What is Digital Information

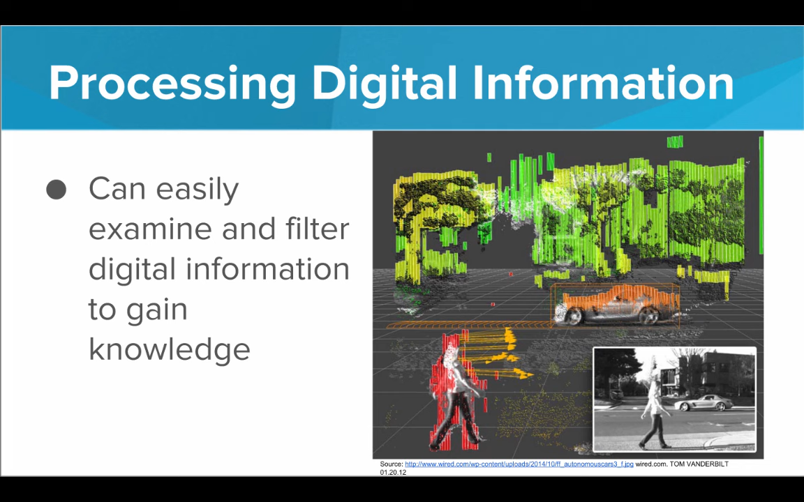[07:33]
And once that is encoded as digital information, it can use software, it can use programs to actually predict things about the outside world. It can locate obstacles, it can predict where other cars are headed, where other people are headed. So this is a really incredible use of digital information.